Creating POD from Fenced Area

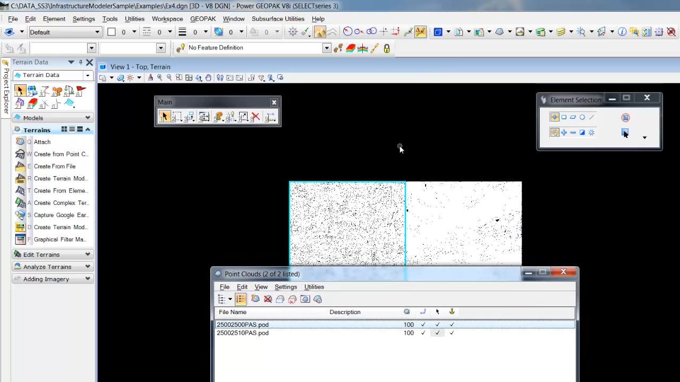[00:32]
Even with the filter this could become very sizable. So the base tools in MicroStation allow for the exporting of point clouds so we can export any selected clouds.
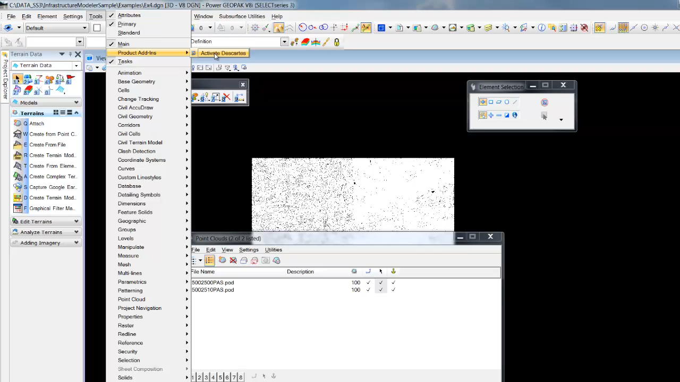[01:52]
under tools give us the option to activate Descartes. So even if you're not currently licensed to run Descartes you'll be able to open Descartes.
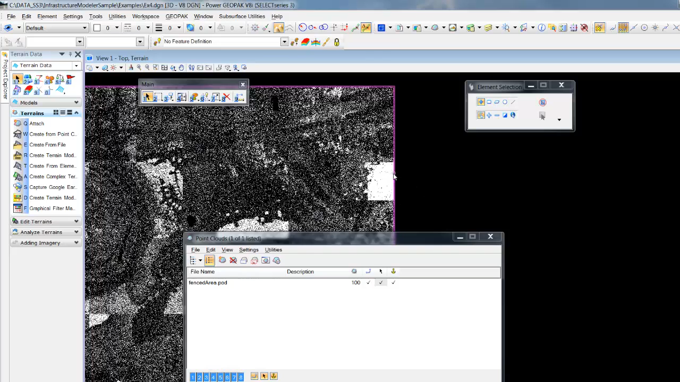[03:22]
Notice now we have a combined pod for the area that we need. We can now create a our surface from the reduced size point cloud for working with our civil application.